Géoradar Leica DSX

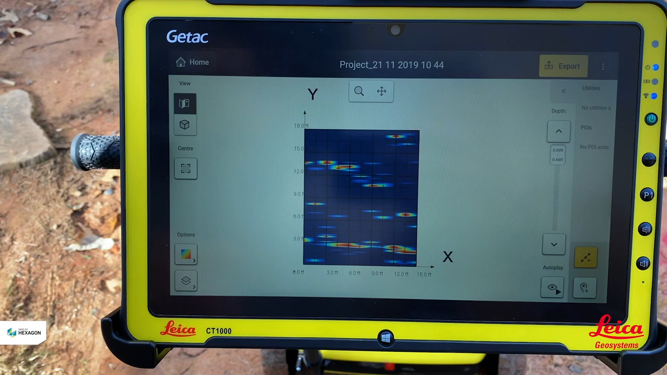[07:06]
So we're looking for like a pattern or a cluster of different things in the ground to give us an idea that we've got a linear structure.
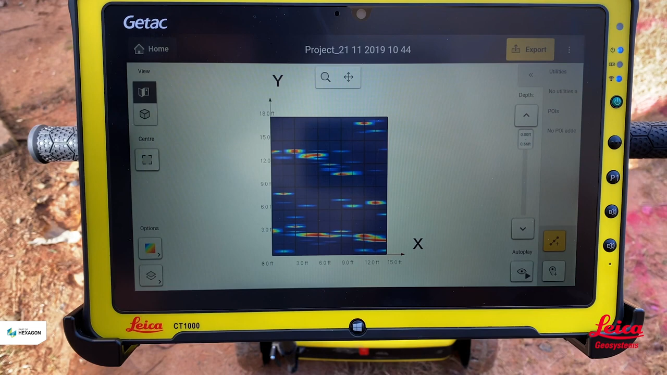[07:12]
So I can see something here, the three feet mark that's running across.
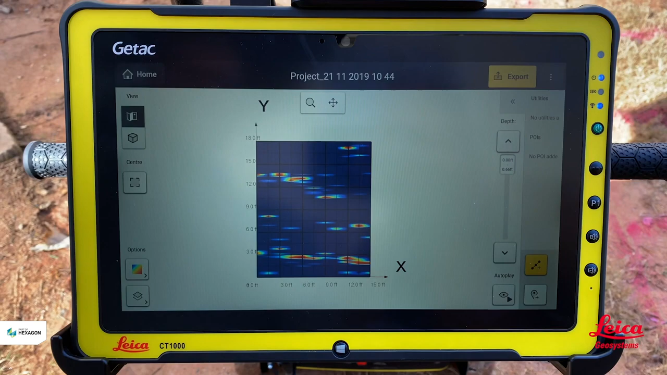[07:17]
So what I can do is I can ask the software to go and say is this a utility or not.
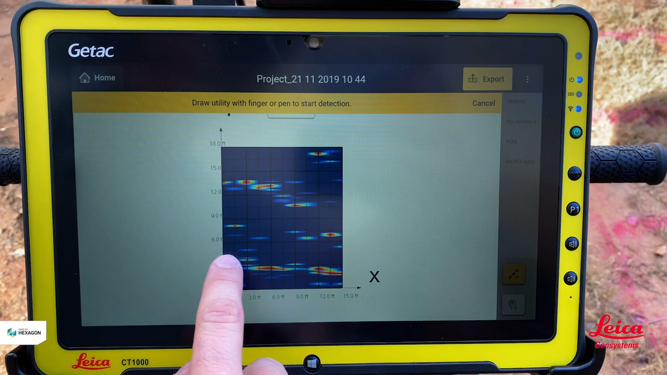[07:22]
So if I hit add utility, we draw the line in, it will go and say detecting utilities and it will go back and look at the radar grams to say is this something here, yes or no.
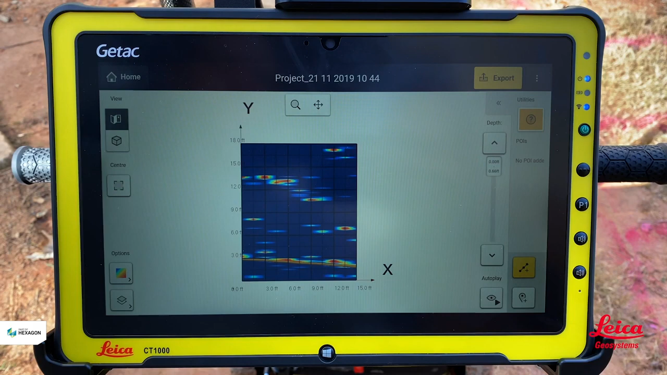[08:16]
So that was the first thing we saw and we know we're looking quite shallow because on the slider bar at the side it's telling us that we're at 0 to 0.6 feet.
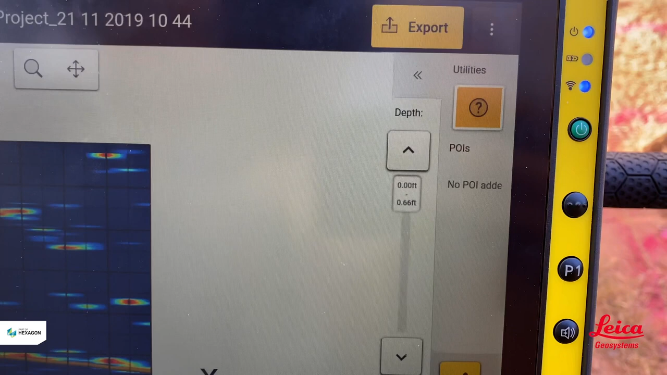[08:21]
So we're analysing that chunk of dirt, should we say. I can then carry on going through that data and see if we see anything else that's down there, okay. So now all of a sudden we've got another cluster that's appeared here.
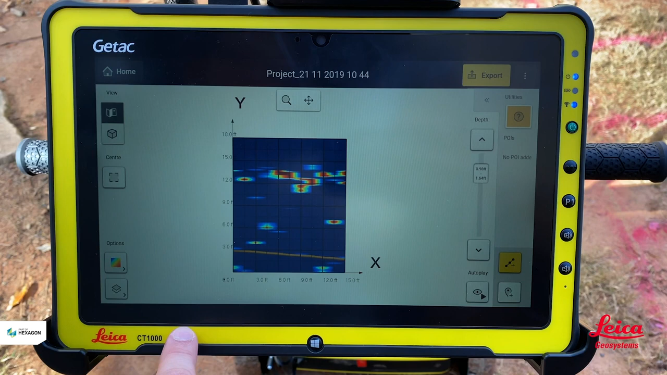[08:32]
So I'm going to hit add utility again. I'm going to draw the line in.
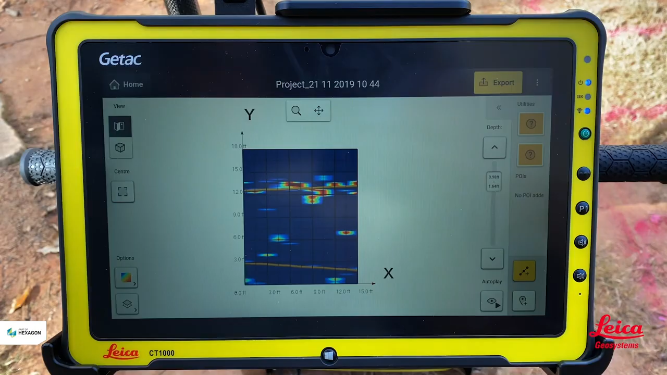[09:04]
So that's when they're saying it's 12 foot from where we started. So it's 12 feet from the baseline that we initially had, which puts the radar in this orientation.